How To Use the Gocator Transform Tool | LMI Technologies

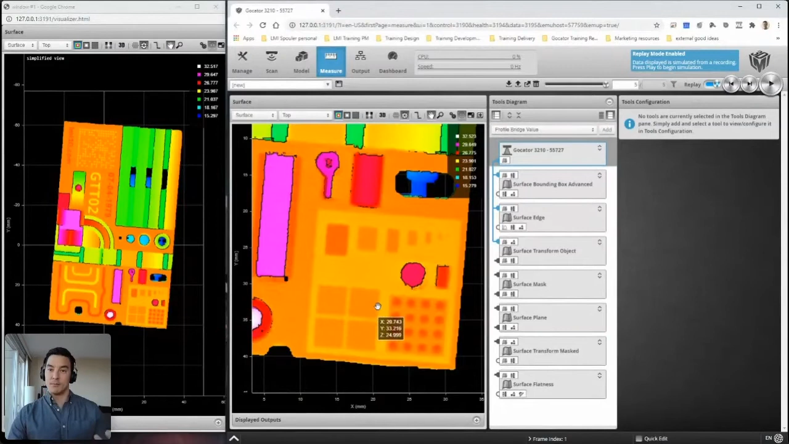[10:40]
um, um, defect free. So you can see at the top where my cursor is, we have five different scans and just like real life as these different objects are coming down underneath your sensor, they're not going to be in the same position.
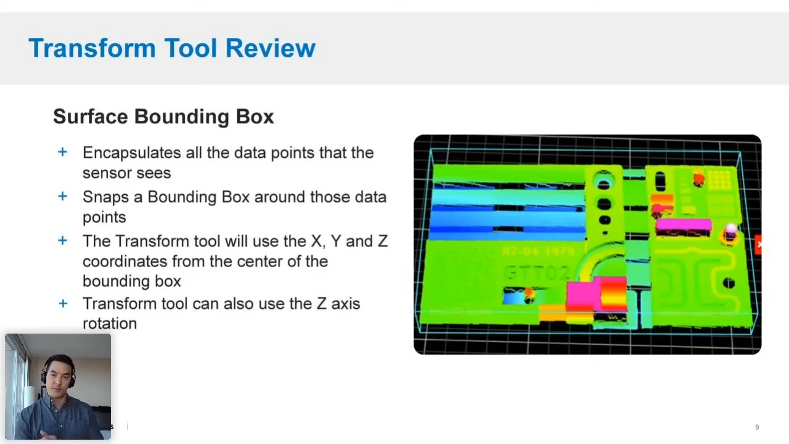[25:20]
The sensor sees snaps bounding box around all those data points. And we are using the X, Y, and Z coordinates from this for the future transform tool. Uh, the transform tool can also use the Z axis rotation. Next, we added the surface edge. It finds a line feature from part of the transform tool and to snap to these coordinates every time.
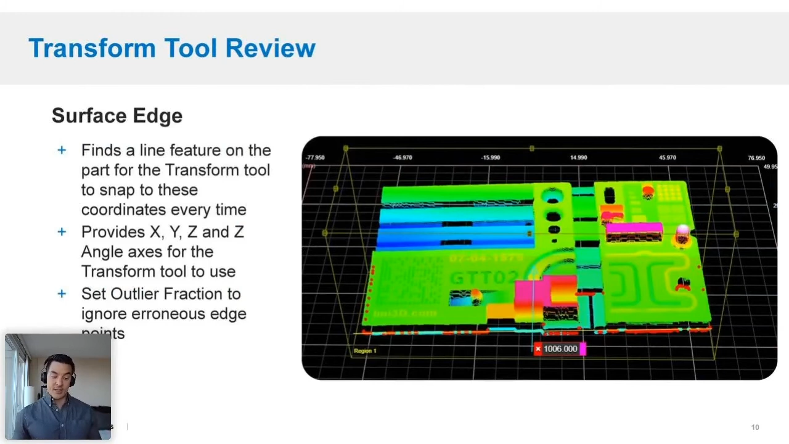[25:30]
This provides the X, Y, Z and Z angle axes transform tool as well. Uh, and then we also, we set the outlier fraction. That's where we put that to 25% to ignore some of those outlying data points and it turned those red. And finally, we did the surface transform. Well, the first step of the first surface transform to just kind of start to get it to stay still. Uh, and this is the kind of halfway there point where Matt took over the, uh,
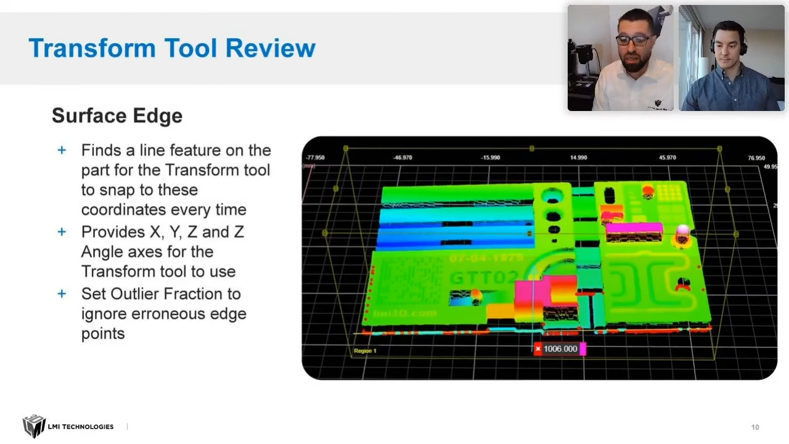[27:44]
to really make sure that I only needed that maybe 5% or 10% or whatever, um, to get the line that I need in, in every instance. Um, but we were going to use a bounding box to center our part. So this was, uh, an easy way to, to move forward. I hope that answers your question.
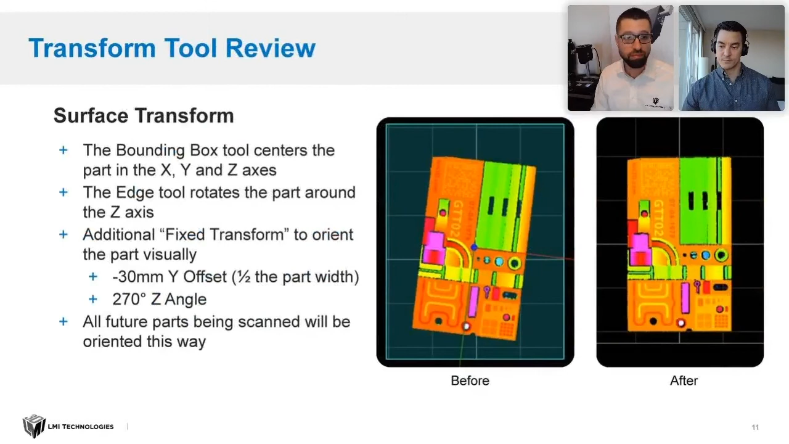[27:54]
Great question. I appreciate it and keep the questions coming. Um, so again, as a refresher, we use the surface mask tool to remove a lot of the excess data that we weren't trying to inspect at the smaller point cloud, the faster the tools will work, even not only the transform tool, but subsequent tools that may use a large region or not even use a region, but inspect the entire part by, um,
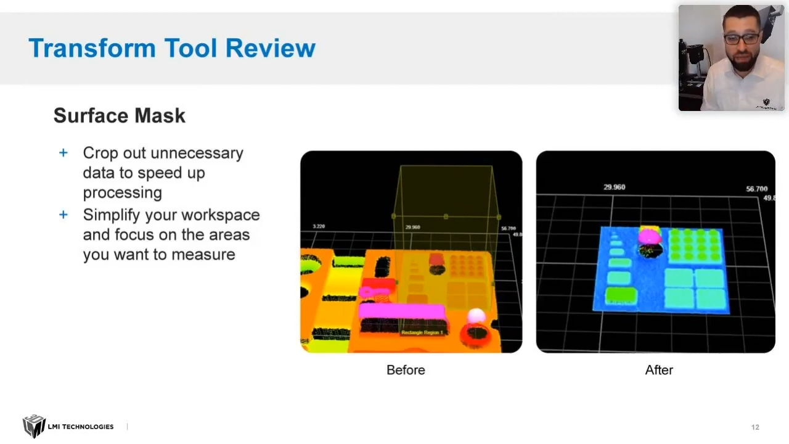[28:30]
masking the parts that you're only focused on a small area on your part, your subsequent tools will move a lot faster. And again, um, I used the surface plane to snap what was remaining of my 3d point cloud to this, uh, R sub X R sub Y plane that I'm creating from this region of interest and zero out this part, um, in our Z axis.
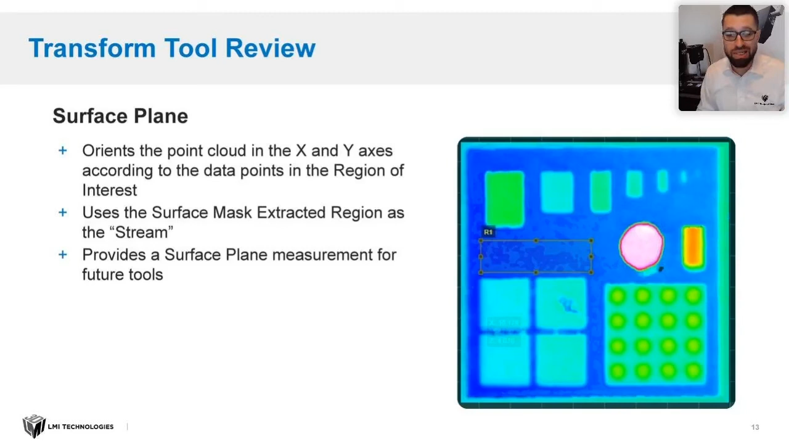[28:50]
And I pushed those, I pushed that tool in those tools into our surface transform tool. So I'm streaming the mass 3d point cloud. Uh, I pushed the plane tool and here you can see that we actually have some rotation around, uh, R sub Y. You can see the left side is a little bit higher than the right side. And by applying that plane tool across this area, it snaps this point cloud back to where we were seeing it before.
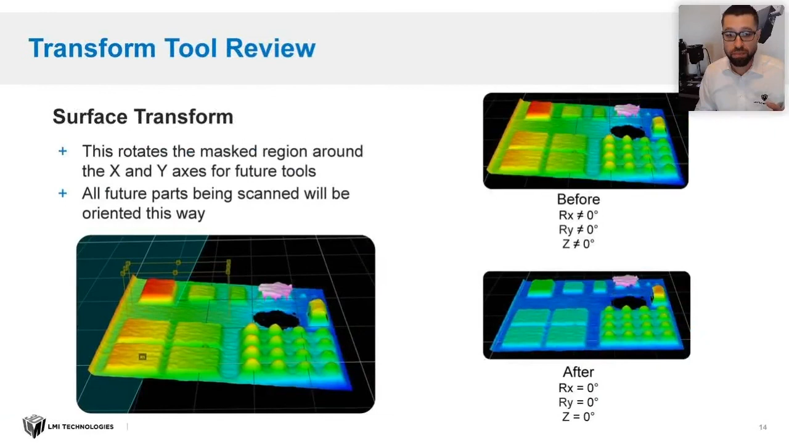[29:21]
And then we take this final point cloud and we stream it into our flatness tool.